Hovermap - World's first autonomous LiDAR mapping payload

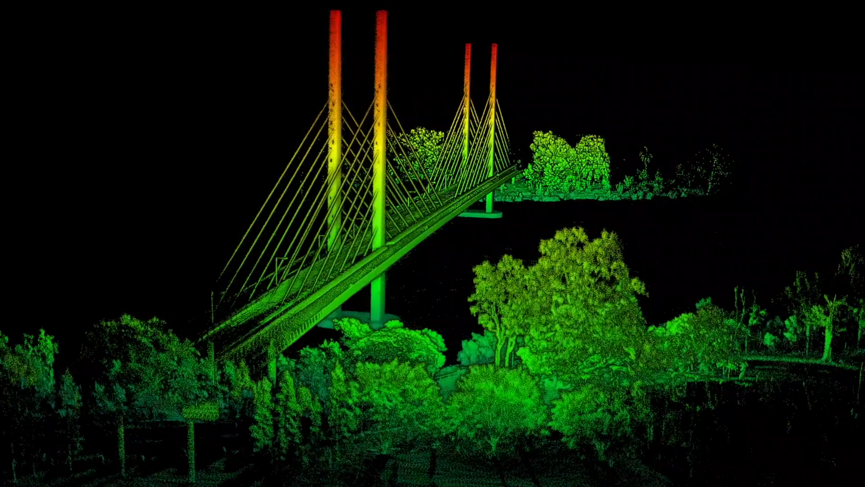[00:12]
As demand for 3D and inspection data grows,
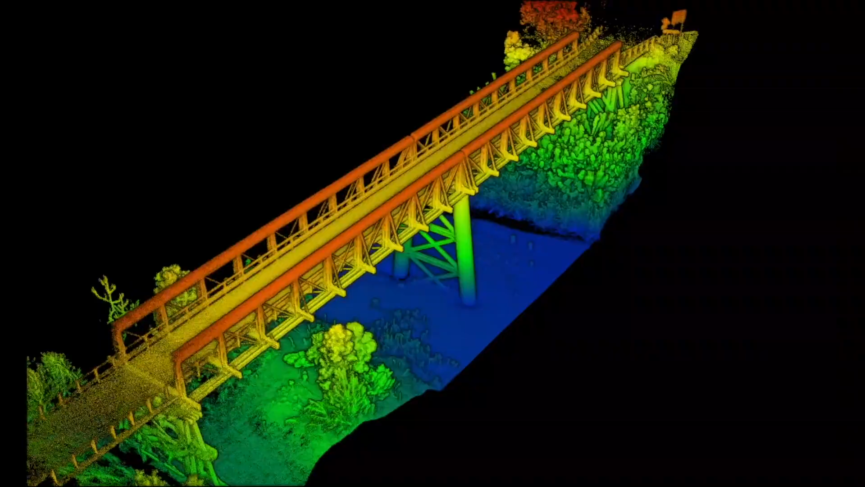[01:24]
As is the inspection of above ground assets, including bridges,
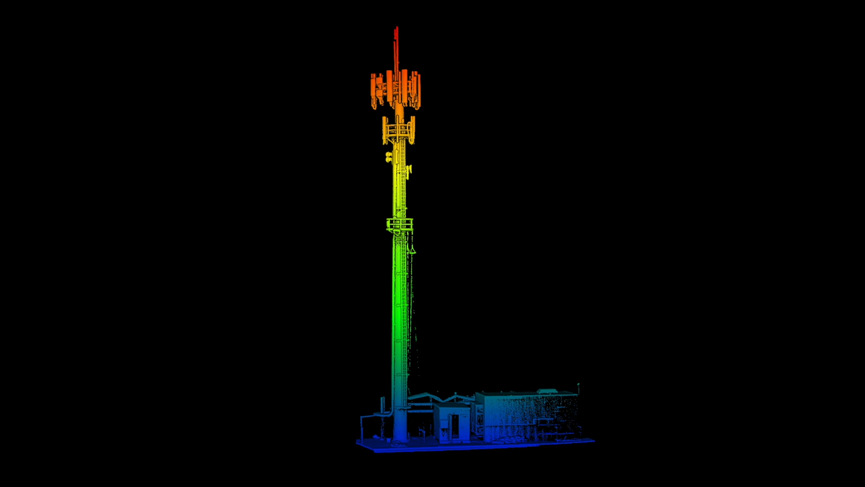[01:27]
telecom towers, transmission towers, substations and industrial plants, quarries,
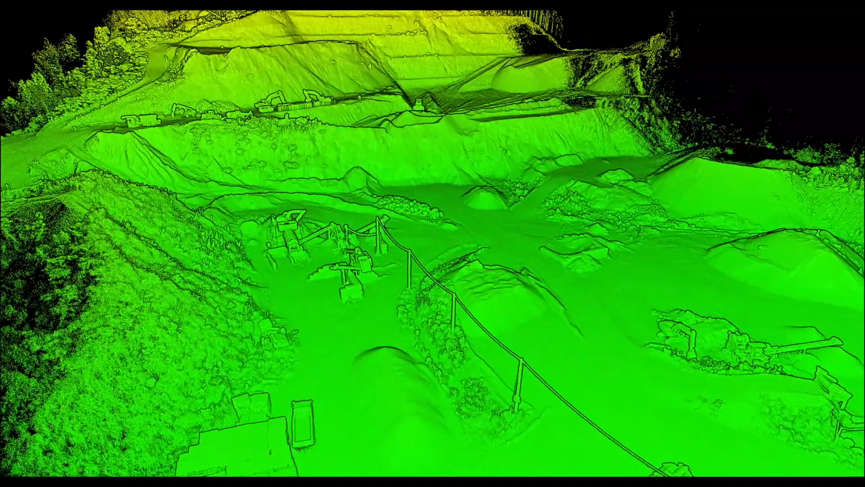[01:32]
stockpiles, roads,